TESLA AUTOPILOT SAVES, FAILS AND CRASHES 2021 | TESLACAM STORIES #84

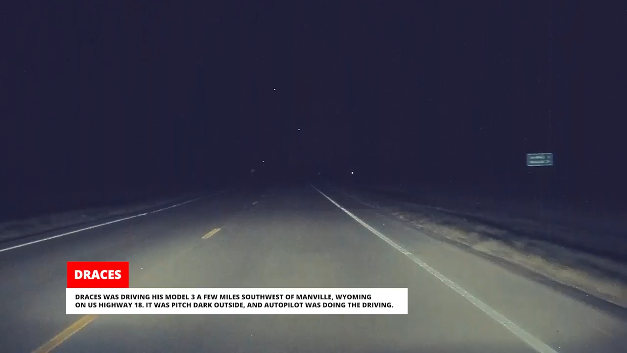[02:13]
All of a sudden, a deer ran out onto the road but Autopilot didn't react at all. Dracys applied the brakes only moments before impact but it was too late.
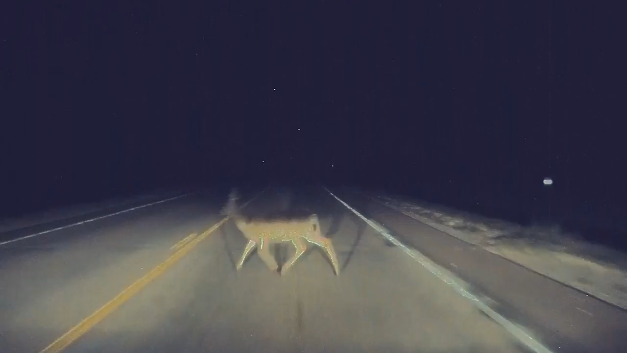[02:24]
He stopped to check on the deer but he never found it. It appears it was able to get up and run away. Thankfully, the car was still drivable and Dracys was able to continue his trip to Nevada and then back up to Minnesota without any issues.
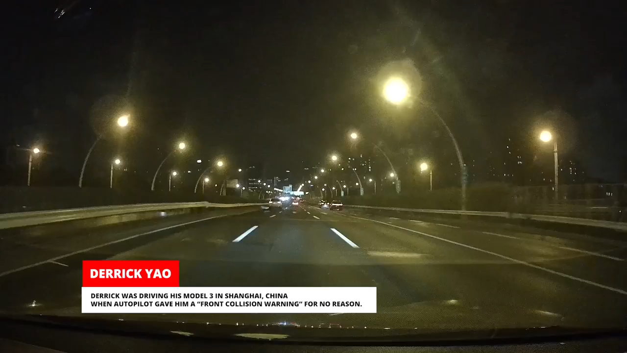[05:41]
Derek was very confused by this but Autopilot kept on driving. 10 seconds later it happened again, but this time it was because an SUV had swerved into his lane.
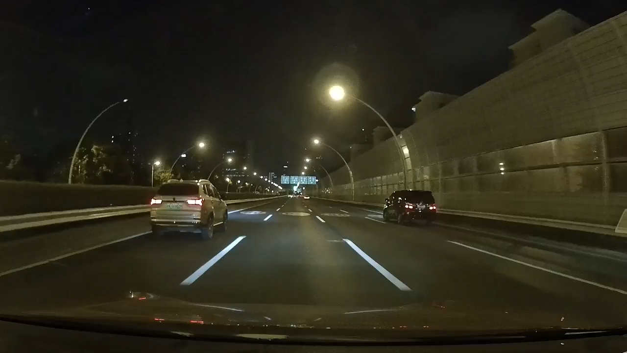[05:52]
Derek can't help but wonder if his Tesla predicted the future when he gave the first warning. That's another point to Autopilot.